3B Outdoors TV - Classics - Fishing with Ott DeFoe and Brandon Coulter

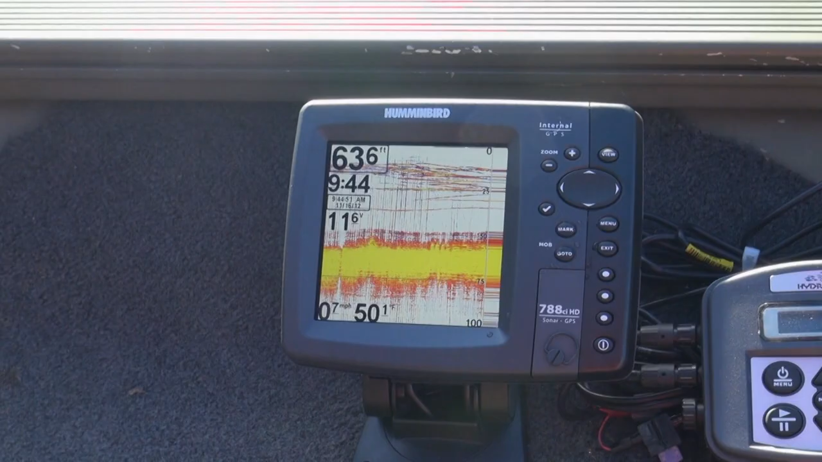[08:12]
That right there, those things you're seeing on the screen, that's what they are. We're wanting the ones that are a hair bigger, but that's what they are.
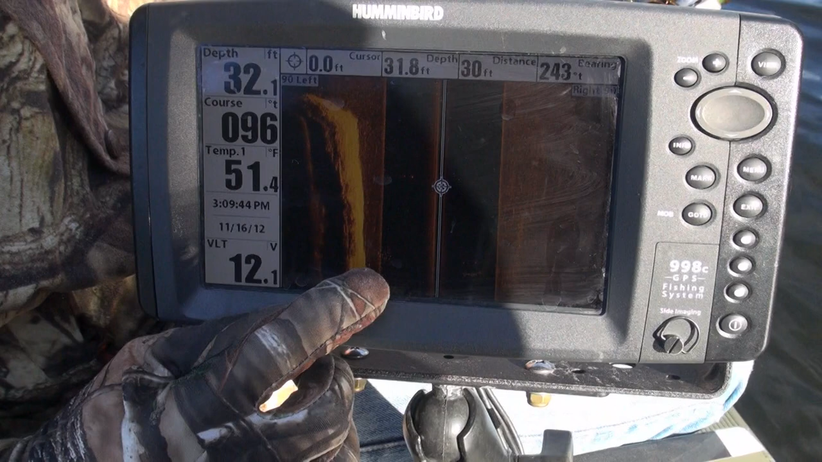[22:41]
On screen: water 51.4°F
There's a bunch more that's already run off the screen, but that's a school of crappie right there. Getting close to the end of the day, and we're getting real close to our limits.